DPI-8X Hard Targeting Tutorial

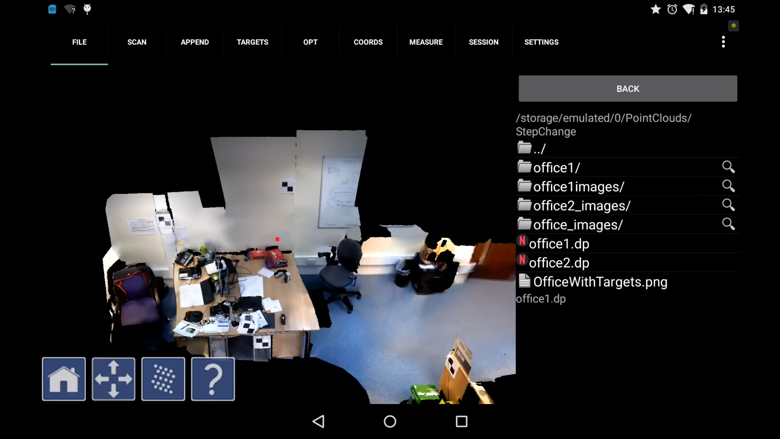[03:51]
And we can see target 1, target 2, target 3, target 4, but not target 5. Okay.
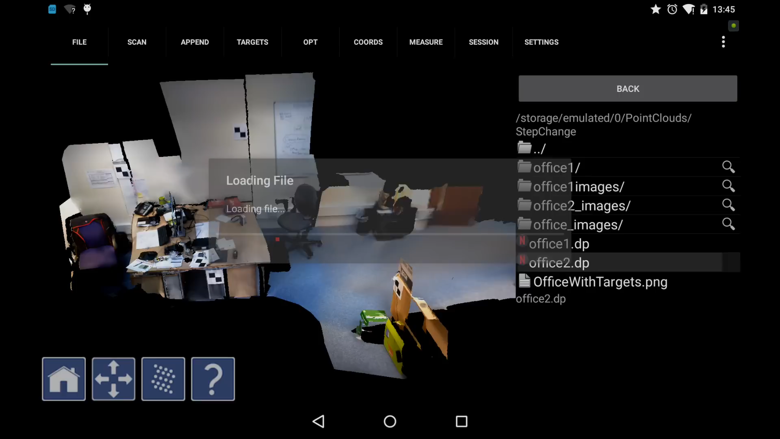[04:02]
And then we'll just have a quick look at file number office2. And we can see target 2, target 1, target 3, target 4, and there is target 5.
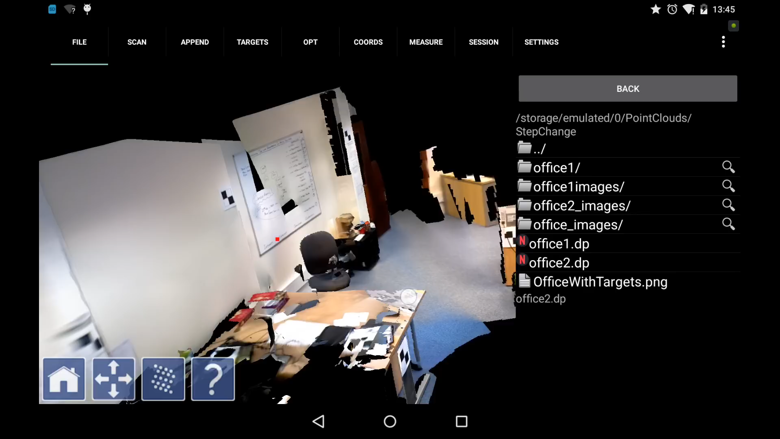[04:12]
Okay.
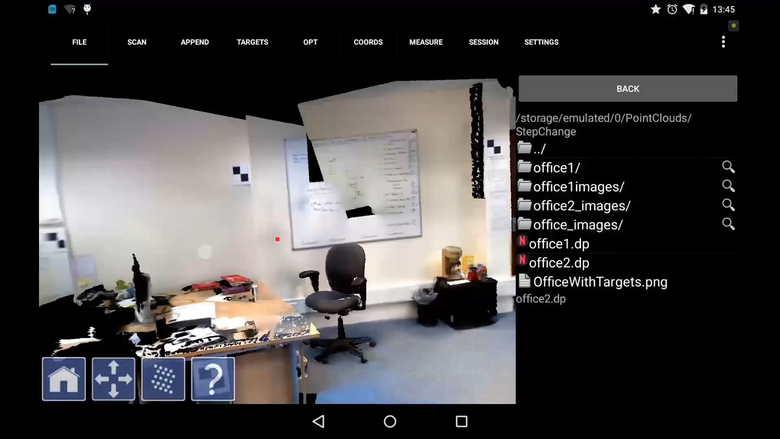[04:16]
So we've got our minimum of three overlapping targets in the two scenes.
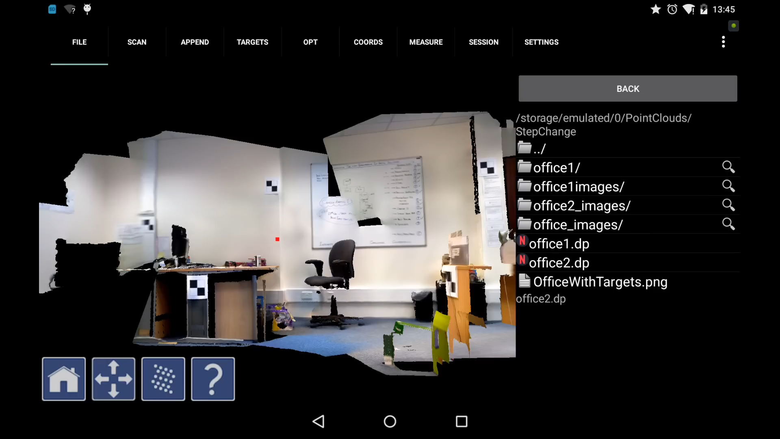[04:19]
That's what's required for the registration process.
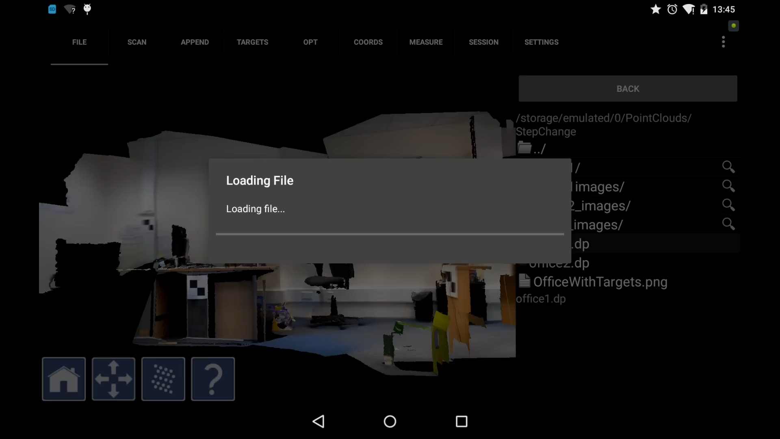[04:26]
Okay.
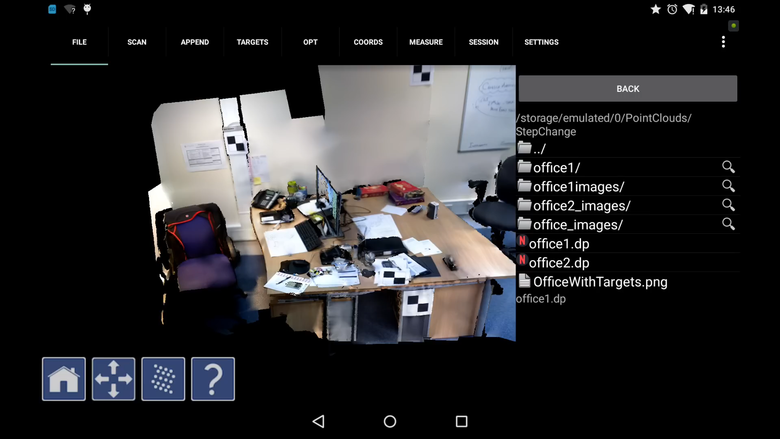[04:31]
So the first thing I'm going to do is, when I have file 1 loaded up, is select the target mode.
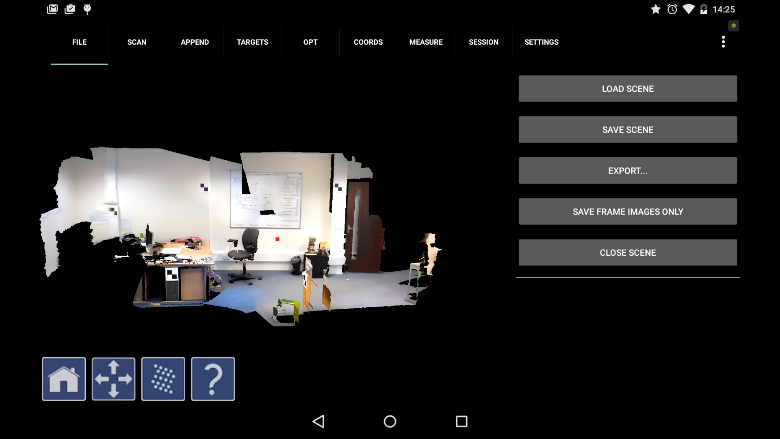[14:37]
I'm going to use Recap and we'll see how the registration looks.
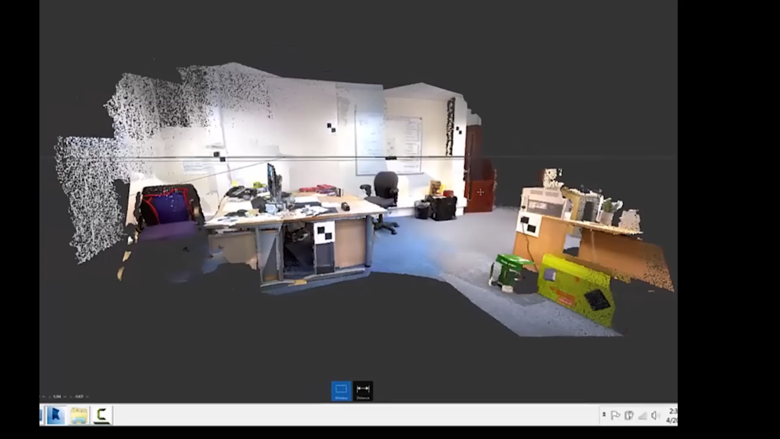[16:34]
So we have both files, a couple of things to observe. That the origin, the ground plane is at this height.
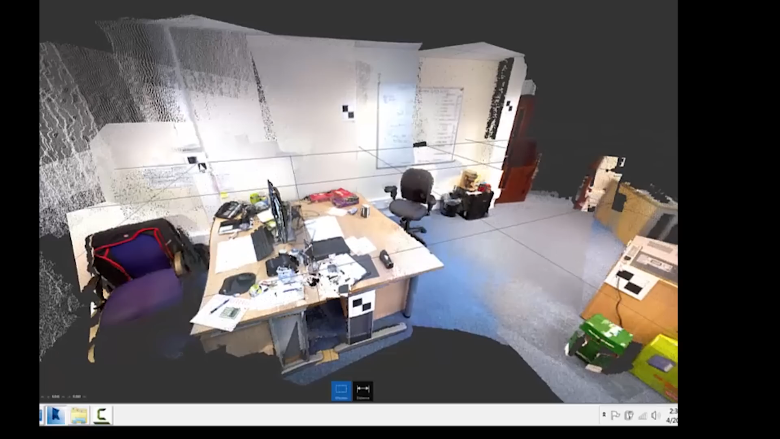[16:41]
That's because we set the origin at target number one right here. I'm going to switch to a ortho view.
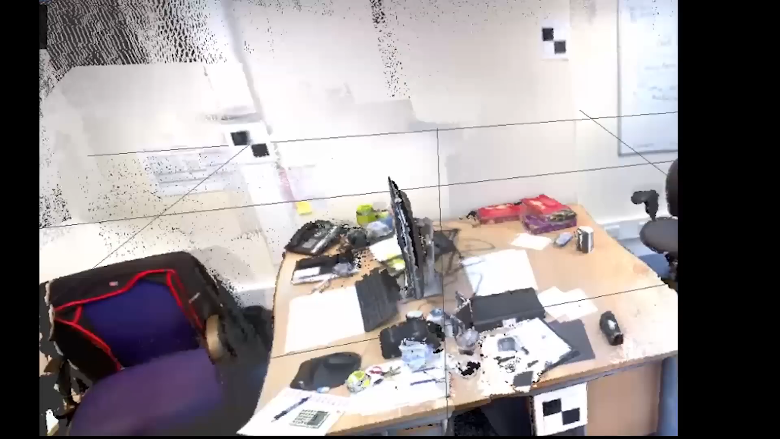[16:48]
You can definitely see we have two scans here.
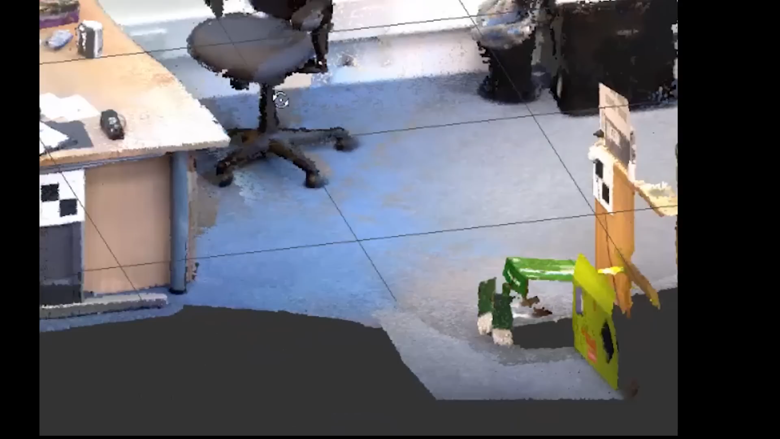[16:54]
They were taken in slightly different lighting conditions, maybe different times a day.
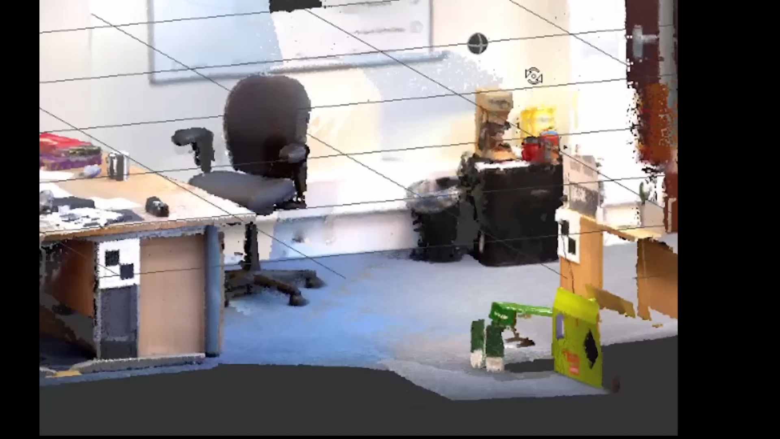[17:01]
The alignment is quite good, particularly for a hand measurement, you know, with a tape measure.
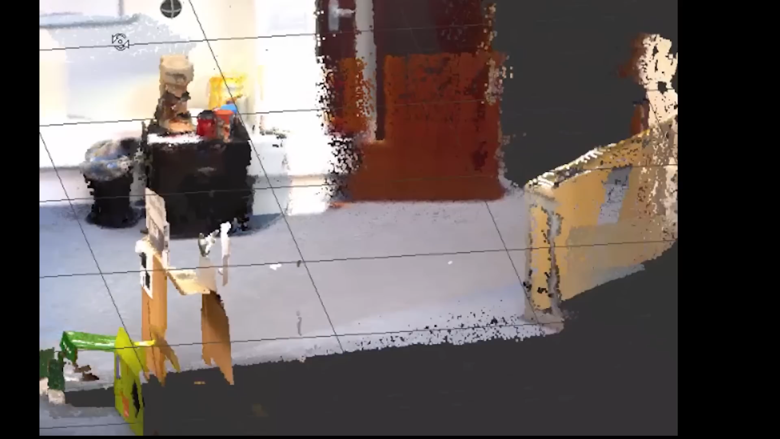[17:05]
One of the things we can do here is
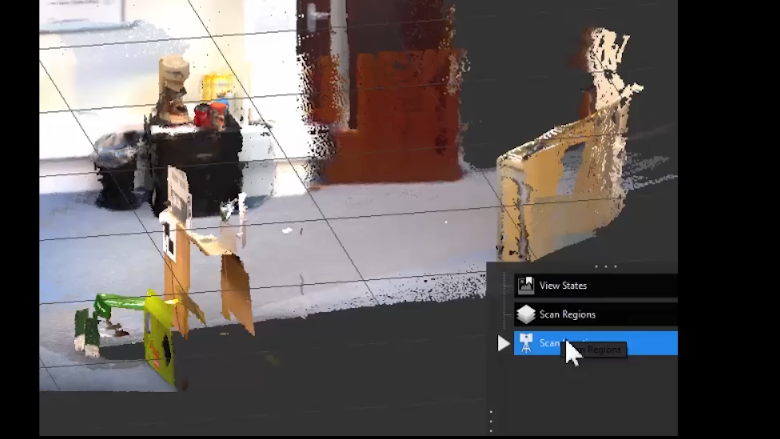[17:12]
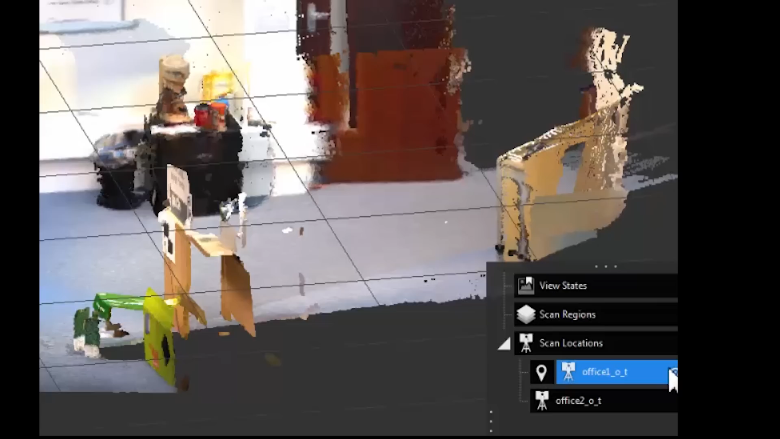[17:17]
toggle the two scans. So I'm going to toggle scan number two on and off like this.
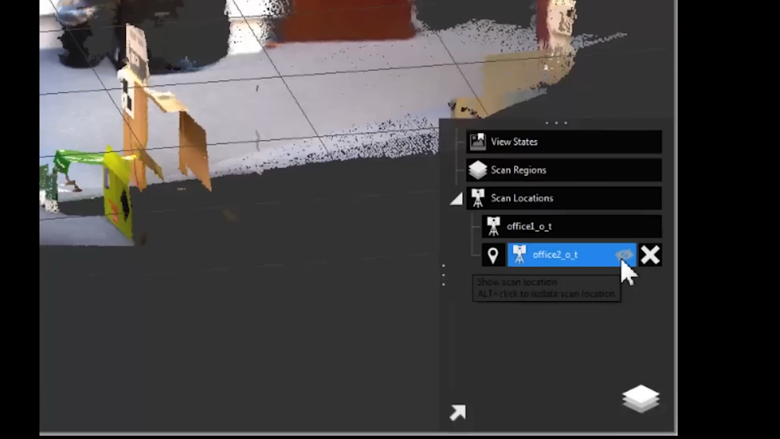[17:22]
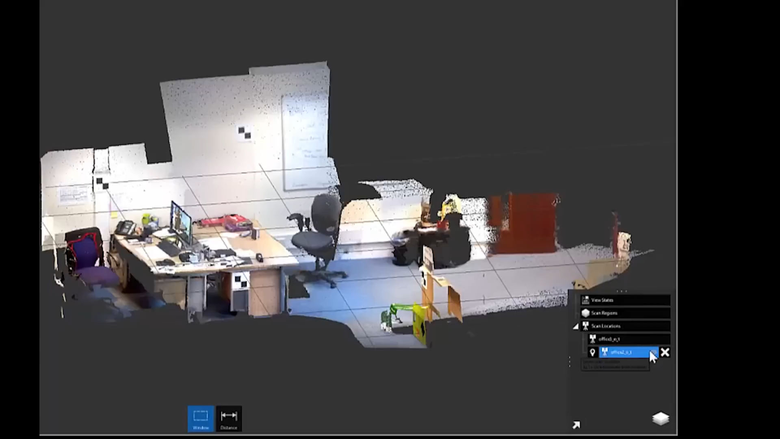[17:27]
There it's off. There it's on. There it's on.
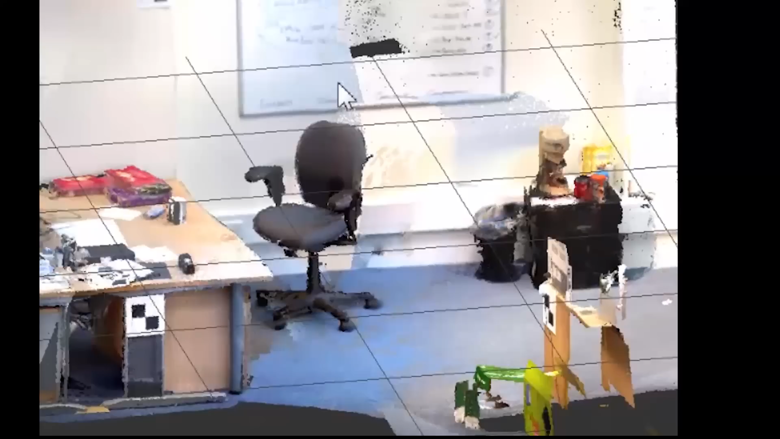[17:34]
So there's the alignment. So we both registered and georeferenced the data using targets. To theiver Bob Heord.